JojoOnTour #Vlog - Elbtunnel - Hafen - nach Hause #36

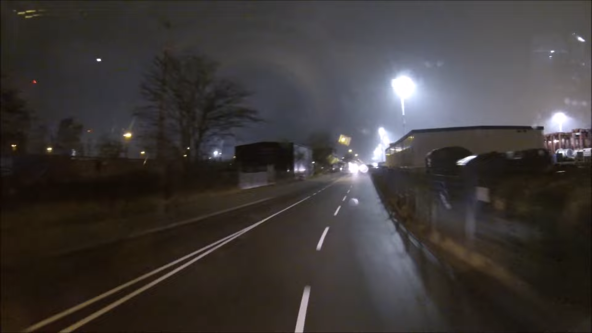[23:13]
ist hier irgendwie ja ziemlich tote Hose, würde ich mal sagen. Aber nun gut.